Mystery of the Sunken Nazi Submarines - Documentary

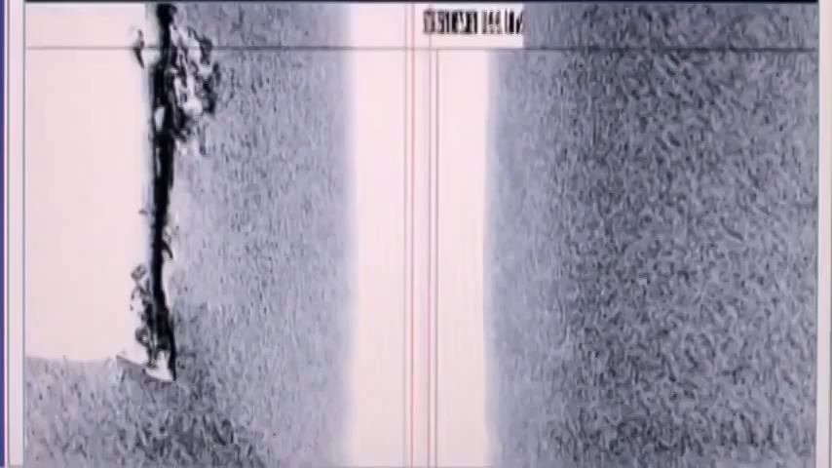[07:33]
That's looks like a U-boat. Ah, yeah. It's the whole thing. It's the whole thing, yeah, there's a conning tower. Right.
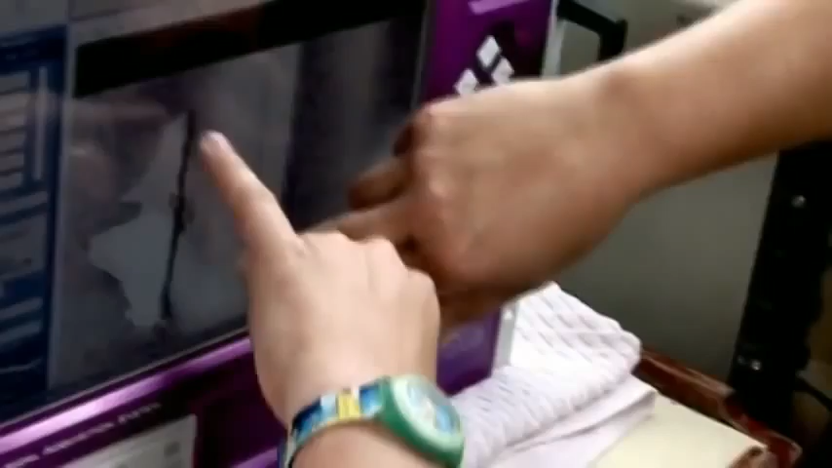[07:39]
That looks like one end. Certainly cigar shaped. Oh, look at the dent. Yeah. Must be laid over on its starboard side, is it?
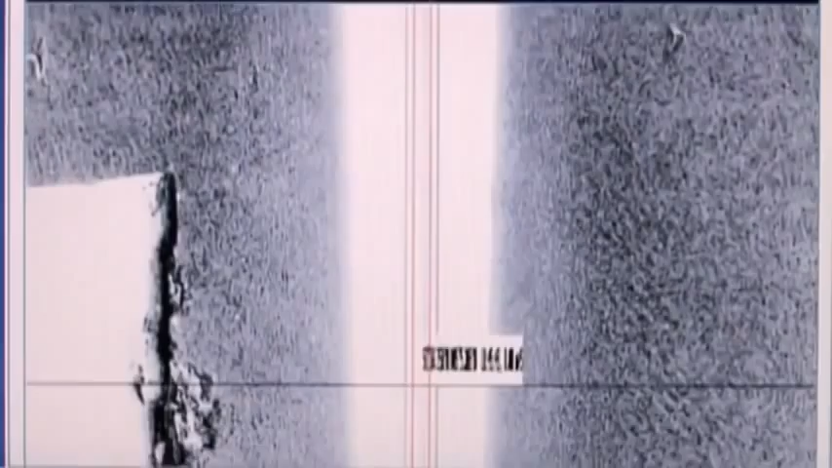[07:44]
Port side. Port side. There's your collier.